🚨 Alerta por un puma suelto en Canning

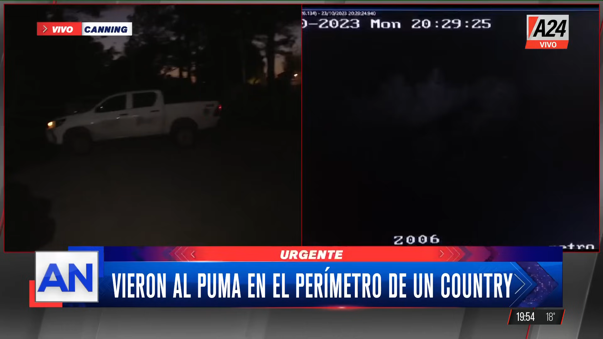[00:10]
que es lindera con el barrio Terralago,
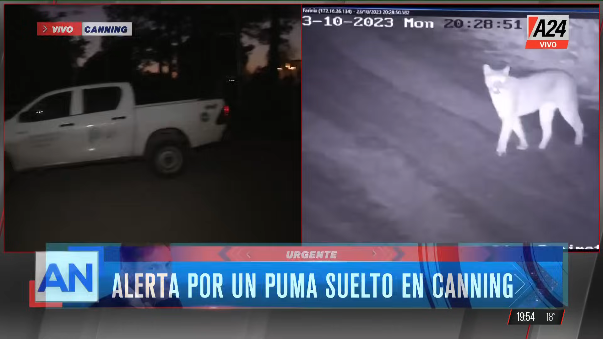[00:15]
porque supuestamente el puma podría estar por este sector. Pero un puma importante de tamaño, es grande, no es que era un cachorrito.
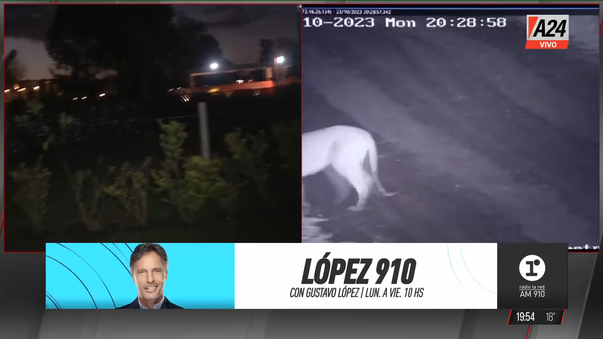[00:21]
No era un cachorrito, claro, lo que me dicen es que es un animal típico de la zona, que está, pero que no se hace ver, no se deja ver.
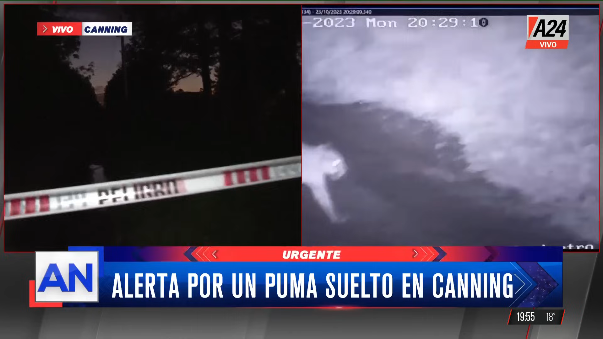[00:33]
Pero esta vez parece que las cámaras de este barrio lo captaron y por eso llamaron y ver, tiene que ver si lo pueden capturar.
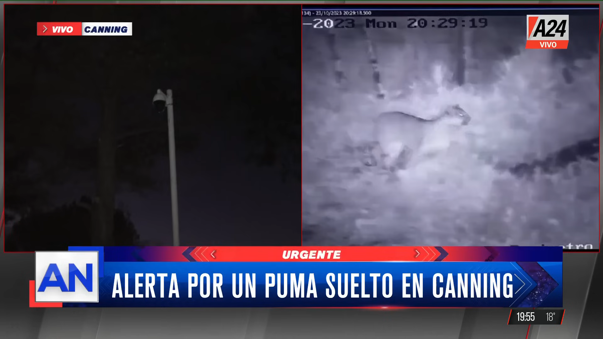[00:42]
El puma no come basura, un puma debe cazar algunos animalitos. ¿Qué caza en la zona?
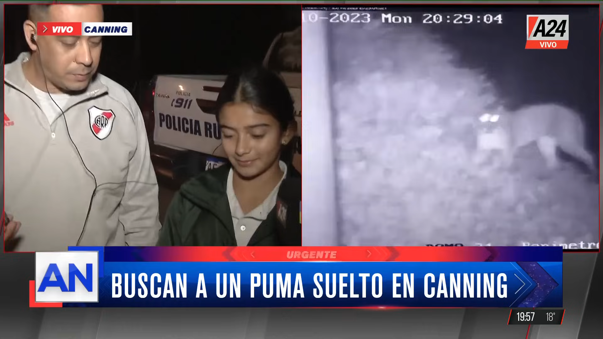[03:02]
A ver, mostrámelo, Mili. El video es un Puma. Ah, es bastante grande.
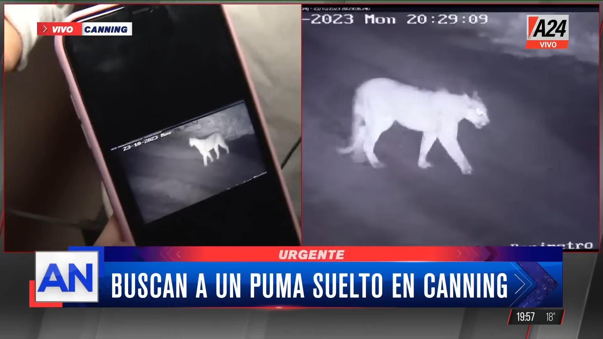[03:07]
Inmenso, inmenso. Exactamente, nosotros estábamos andando en bici, en el fondo,
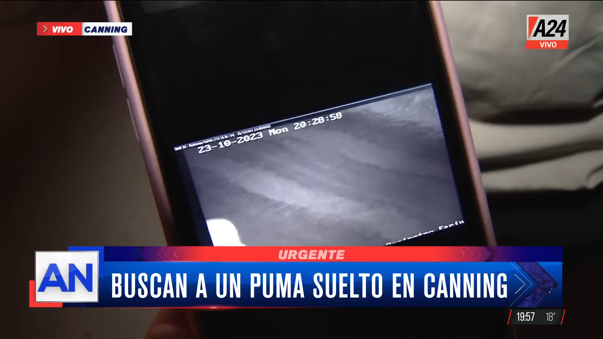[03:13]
en la parte de atrás del barrio, donde no estaba todavía construido y bueno.
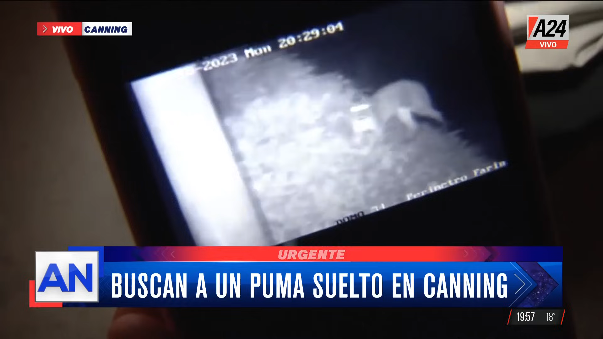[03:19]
Empezamos a ver que, nada, estábamos sentando así, estaba todo oscuro, pero realmente vimos que se acerca algo y vemos al Puma. No damos la vuelta, empezamos a correr, bueno, como podíamos y, nada, después cuando me di la vuelta es como que nunca más lo volvimos a ver.